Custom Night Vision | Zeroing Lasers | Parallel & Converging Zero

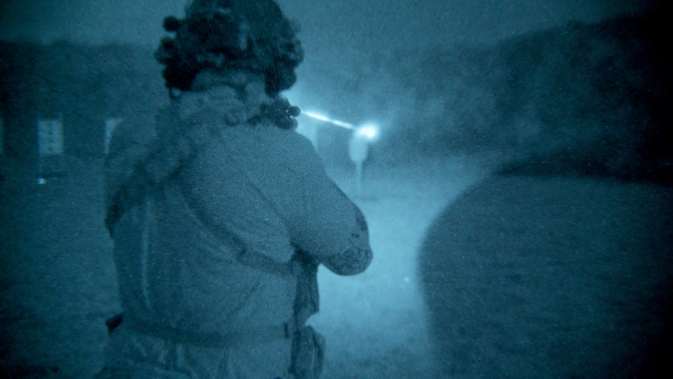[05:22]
And this green line is going to be the laser and where it falls on the target.